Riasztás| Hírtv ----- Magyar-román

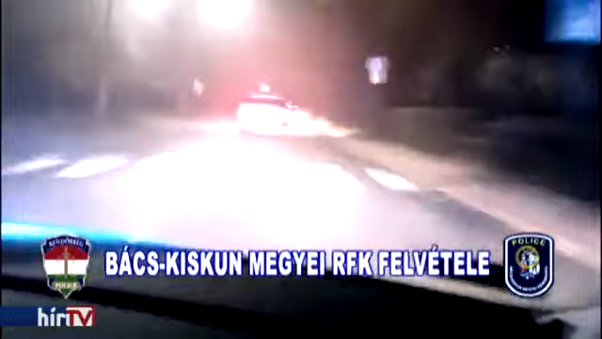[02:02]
Az itt a sofőr két utassal, 100-140 km per óra sebességgel száguldozott a szűk utcákban, piros lámpákon áthajtva.